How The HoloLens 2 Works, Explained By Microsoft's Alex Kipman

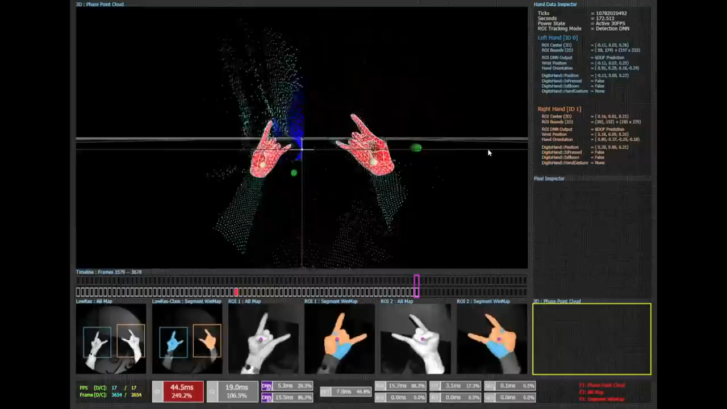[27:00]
So hand tracking, you know, has to work for this scenario. So we're running the thing at super low frame rate so that by the time you're coming in, we're like, maybe, remember, this is AI, right?
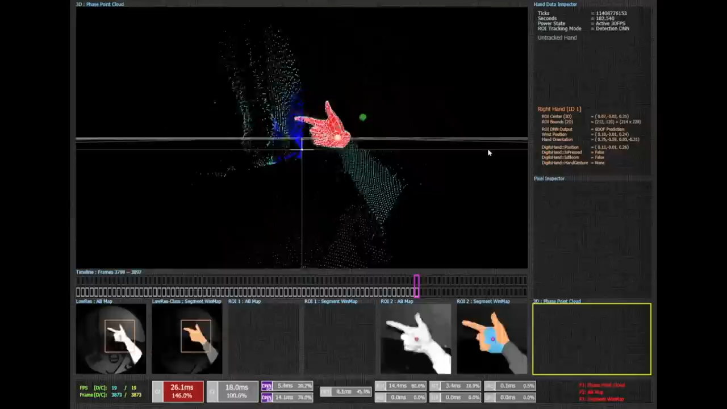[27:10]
It's probabilistic. It's not yes or no. It's maybe. It's not true or false. It's probably. Right? So it's like, probably, maybe I'm seeing a hand. Maybe you should want to start waking up. Start increasing the frame rate.
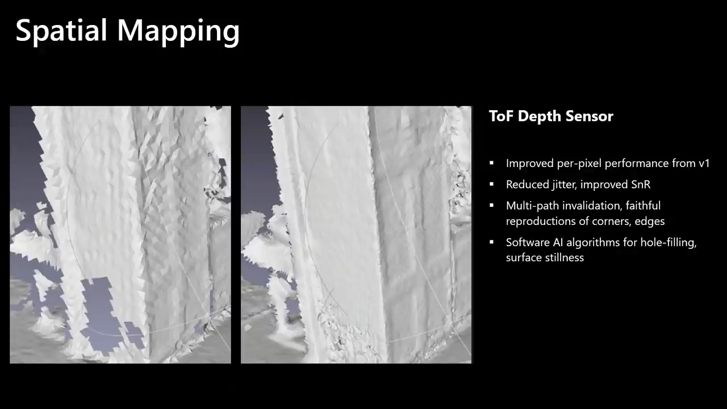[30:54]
In a lot of places where they probably hit their heads or miss a turn, I hope with this technology that will no longer be the case. The result once you do that is that computationally with HoloLens 2, you get something that looks like this.
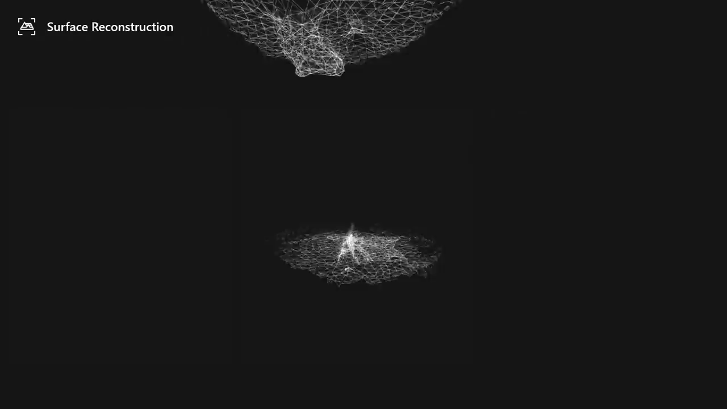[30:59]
Right? So this is our spatial mapping of the world. It's like dropping a blanket over the real world.
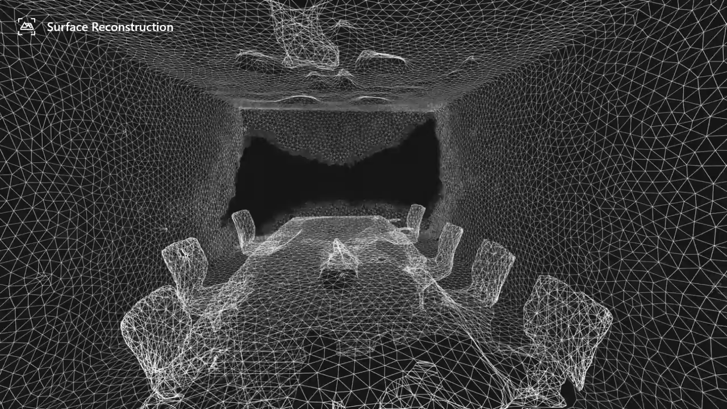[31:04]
And to be honest, I still hate it. And I still hate it because it's exactly what you see. It's like a blanket over the real world. What the hell does this mean?
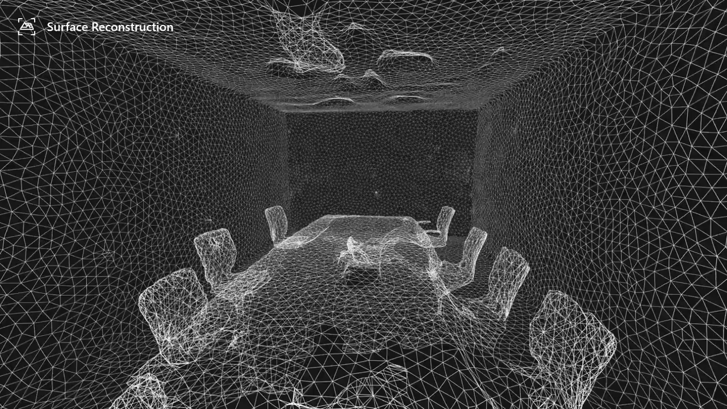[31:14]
What you really want is to move to a higher level construct that moves from spatial mapping to spatial or semantic understanding of spaces. You want to understand that this is not just a blanket, but it's a chair with a human sitting on top of it. God forbid he knows Professor Polyface that's even better.
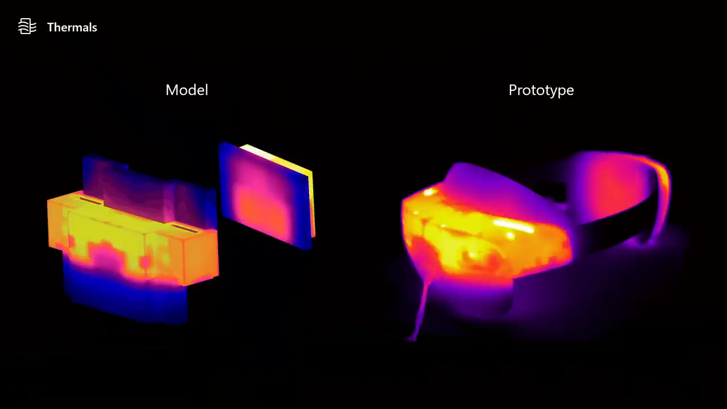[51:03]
before we ever built a HoloLens 2 what we thought it was going to do here's the actual measurement of one under the lab as a matter of fact here's the whole thing heating up we turn it on and you see the perfect distribution of heat obviously with the points of heat the microphones are heating out and the channels are heating out now for the perceptive here in the audience you're like my god what kind of magic did you work on the back the back I'm going to play this again in case you missed it because it's a lot of fun look how fast it perfectly distributes the heat in the back
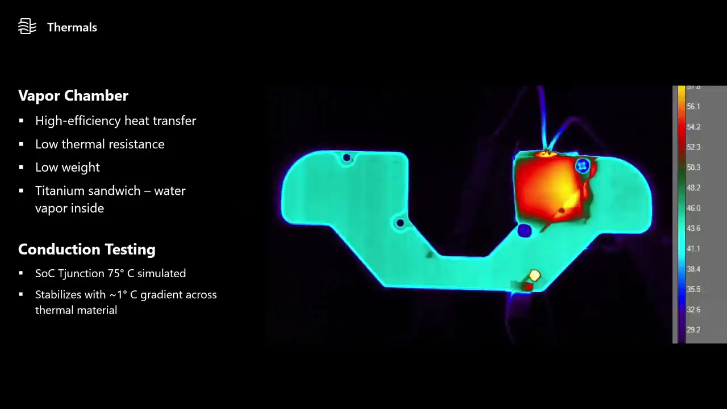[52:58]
here's how that works in practice it starts you see that the SOC or the SOC is heating up and before
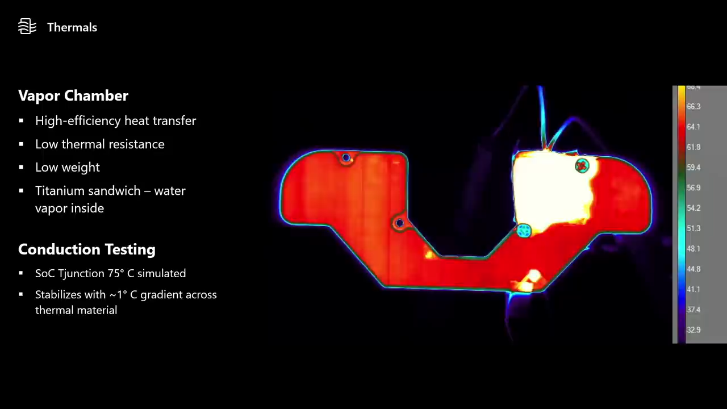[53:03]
long you see that perfect temperature distributed across all of it that's water making sure that that point of heat where the SOC sits behind this vapor chamber actually does its thing